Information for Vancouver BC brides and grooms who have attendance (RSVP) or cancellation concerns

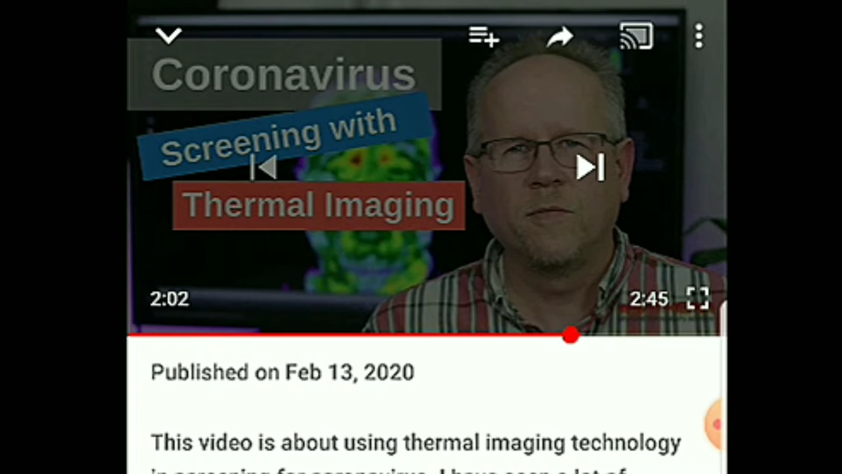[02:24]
The key here is that he says... Another important fact to point out is that a thermal camera cannot detect a particular virus. It can merely tell you whether you have an elevated body temperature.